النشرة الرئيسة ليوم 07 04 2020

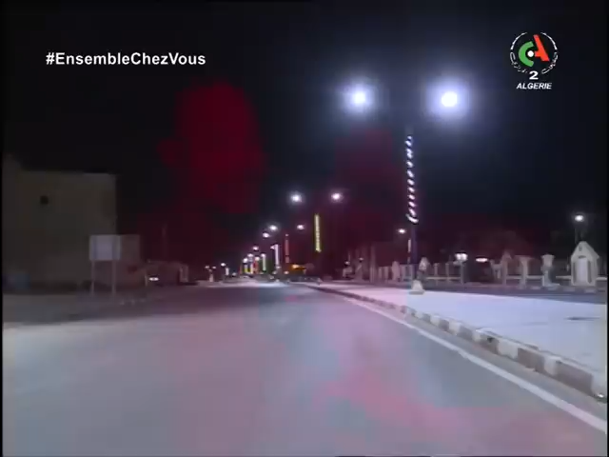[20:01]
الصورة غنية عن التعليق، الشوارع فارغة والتزام شبه مطلق من مواطني طمراس بقرار الحجر الجزئي من الساعة 7 مساء إلى الساعة 7 صباحا.